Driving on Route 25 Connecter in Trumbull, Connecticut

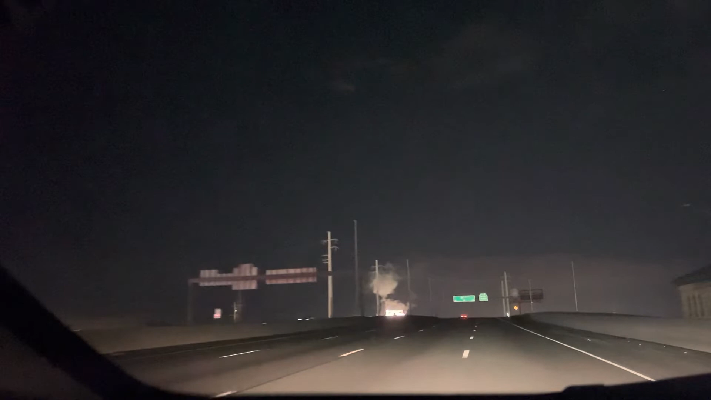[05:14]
Take care and have a great day. Look at that smoke coming out.